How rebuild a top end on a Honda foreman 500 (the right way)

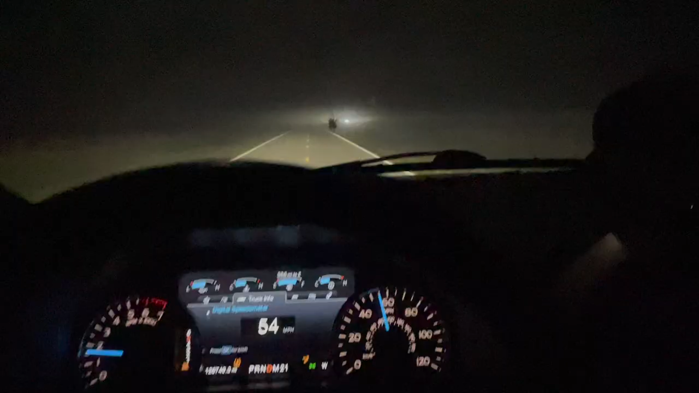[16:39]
Oh, God. All right, y'all, we're driving through some fog.
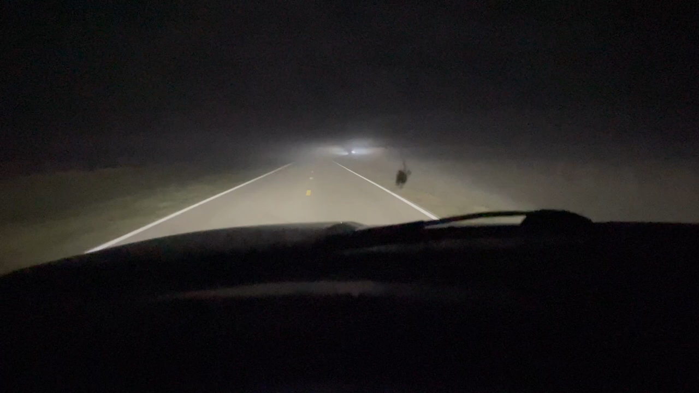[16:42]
We got an hour to go. Let's check how the old rig's doing.